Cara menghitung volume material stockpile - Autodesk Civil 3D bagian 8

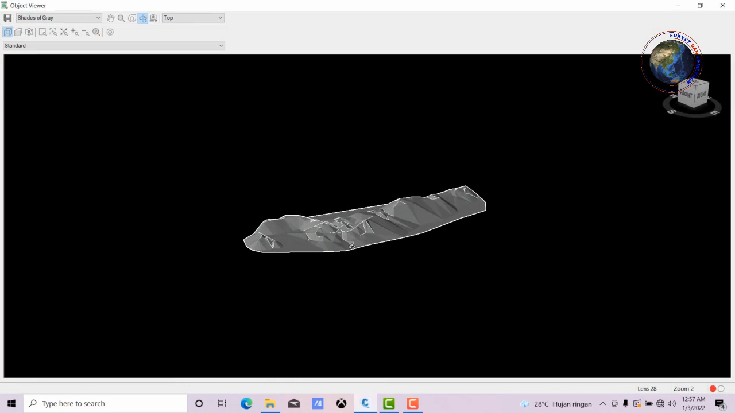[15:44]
kita hitung polumenya teman-teman ya ini adalah tumpukan batubara
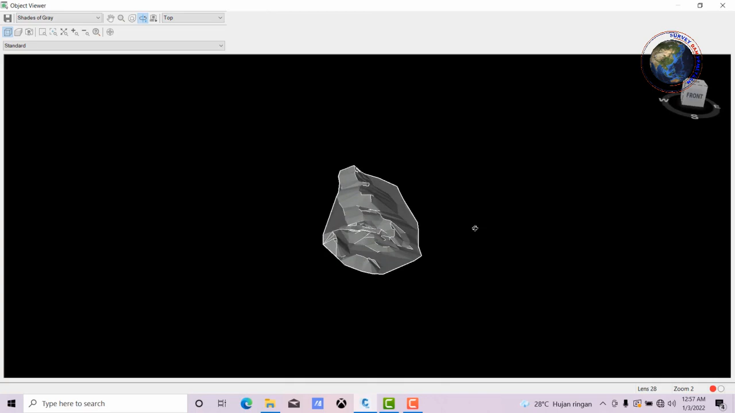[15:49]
kita close kemudian kita tekan escape